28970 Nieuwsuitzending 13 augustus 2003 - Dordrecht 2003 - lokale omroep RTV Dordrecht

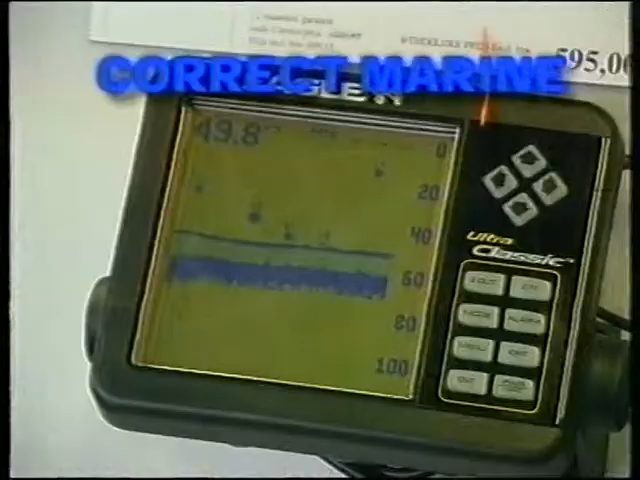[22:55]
Daar vindt u alles op het gebied van navigatieapparatuur, fishfinders,